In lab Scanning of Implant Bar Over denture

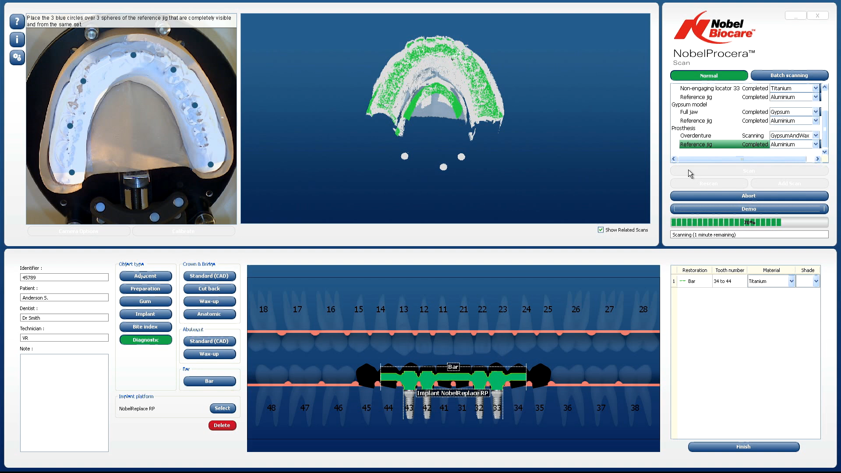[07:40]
If the scan of the model or diagnostic has any data missing, there is an option to add an additional surface scan.
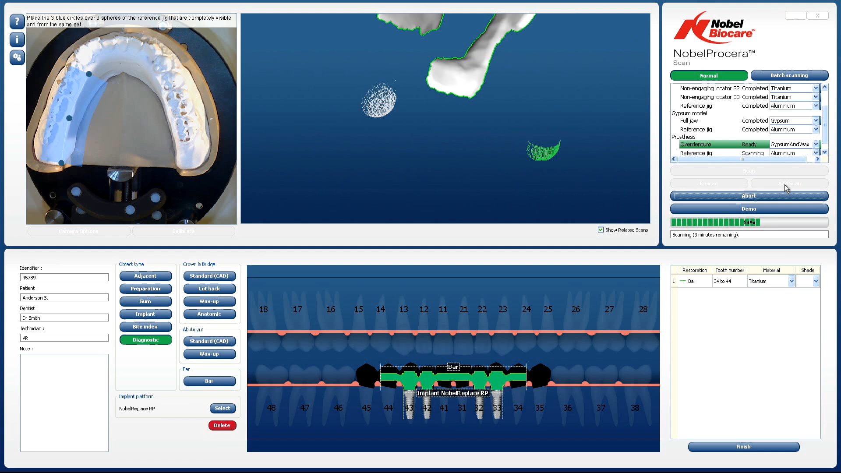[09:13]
This process can be repeated as many times as needed until the entire object surface is recorded.